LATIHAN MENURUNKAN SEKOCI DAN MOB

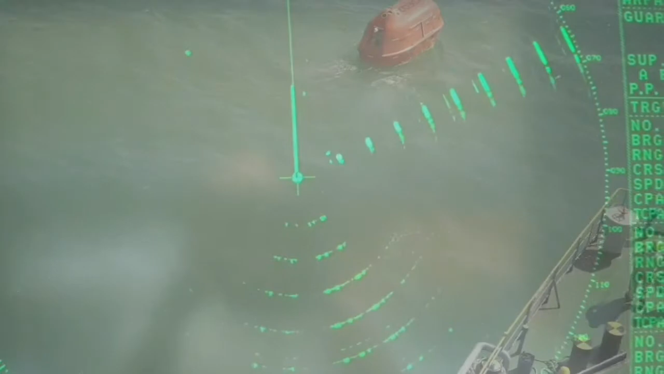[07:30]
Very good detected, please switch off, please switch off Switch on